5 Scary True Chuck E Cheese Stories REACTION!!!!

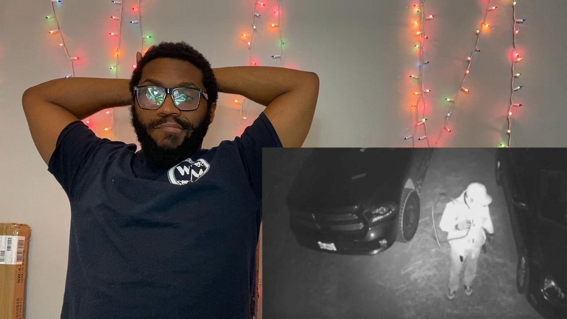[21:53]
apparently a random car drove up went to the back with a black garbage bag and put a Chuck E.